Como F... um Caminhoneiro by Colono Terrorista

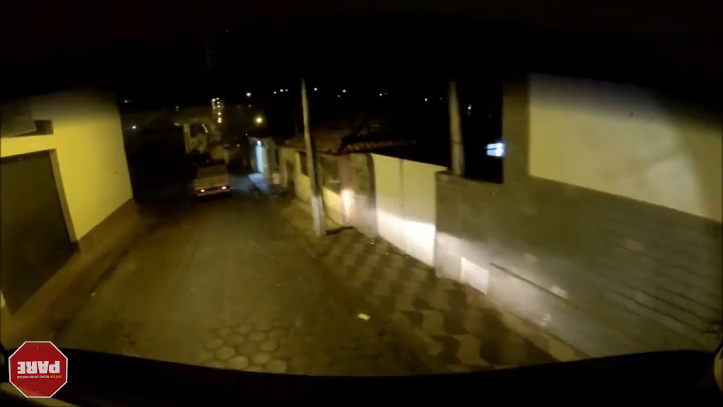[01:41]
Agora essa caminhonete aí Veja a baita escane que ela vai fazer
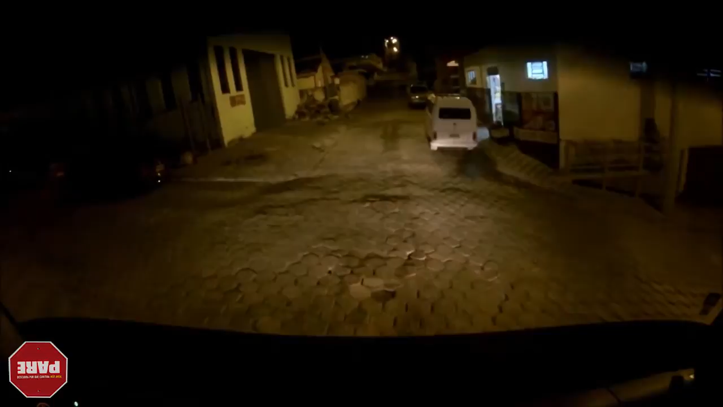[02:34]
pior que eu Não consigo fazer minha escane com aquele carro ali Vou ter que dar ré Vou dar minhas patinadas para trás aqui Para ver que o caminho pula Eu estou patinando nessas horas E
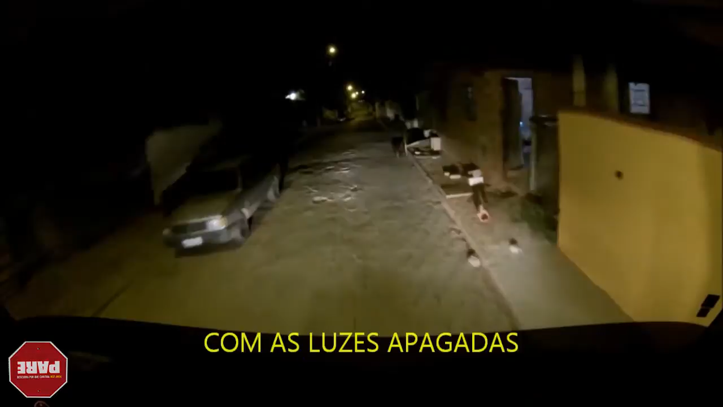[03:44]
Quase que eu dei uma porrada nele Isso é um cururu
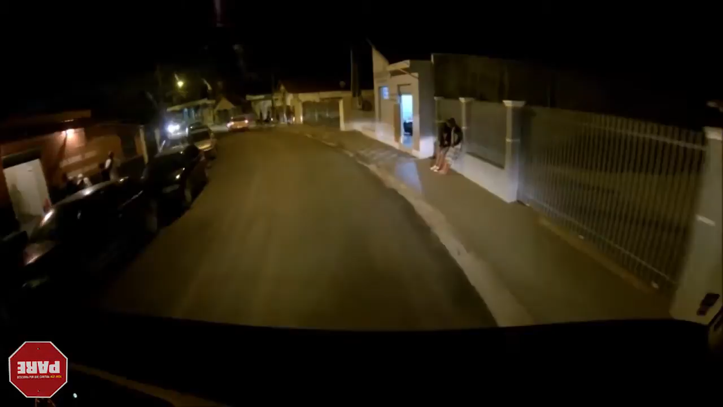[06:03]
O cara estaciona a moto No meio da rua Para abrir o portão Bem cegado Não está nem atrapalhando, né? Ainda buzina Para agradecer Até que ele foi rápido
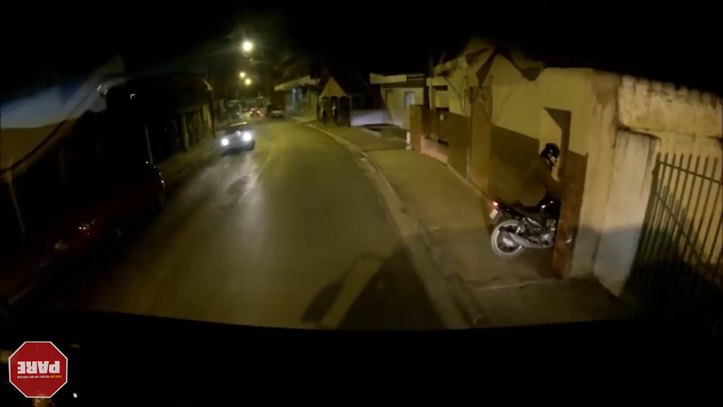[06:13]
Mais um exemplo De como é na colônia